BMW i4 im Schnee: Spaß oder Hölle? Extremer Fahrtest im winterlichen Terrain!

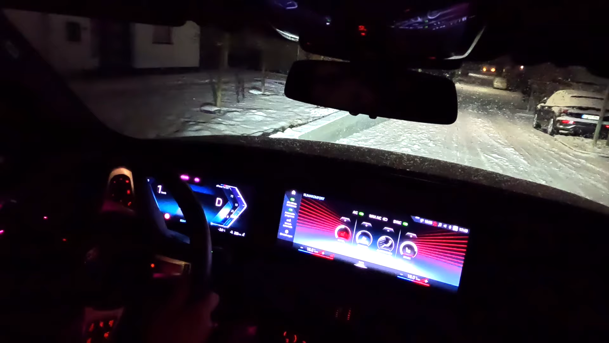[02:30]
Und jetzt geht's, nachdem wir unterwegs waren, im Schnee zurück. Und es liegt richtig ordentlich Schnee und es fällt auch noch permanent Schnee. Das müssen wir jetzt mal festhalten hier in dem Fall. Wir fahren ja raus aus der Seitenstraße und hier ist richtig ordentlich Schnee. Der i4 ist hier wirklich sehr, sehr gutmütig. Nochmal der Hinweis, das ist der i4 eDrive 40, sprich, es ist kein Allrad, es ist ein reiner Heckantrieb.
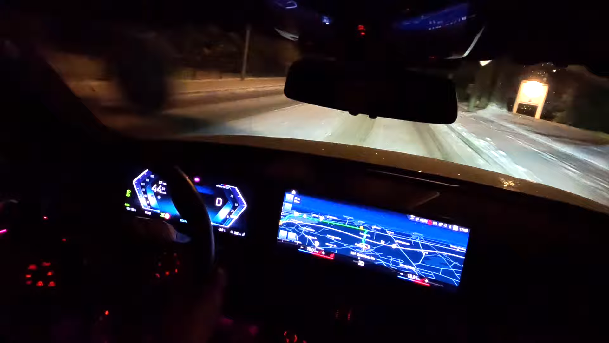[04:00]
Aber in diese Bredouille, muss ich ganz klar sagen, bin ich bis dato hier auch noch gar nicht gekommen. Denn wir fahren hier wirklich, es geht recht ordentlich wellig hoch und runter. Es sind jetzt keine Steilberge hoch, aber es geht schon ganz ordentlich. Oder auch jetzt gleich dürfen wir hier nochmal abbiegen. Sehen wir jetzt schon, wir fahren auf die Kreuzung quasi zu. Und dann gilt es da natürlich auch rauszubeschleunigen aus dem Schneematsch oder auf dem Schneematsch.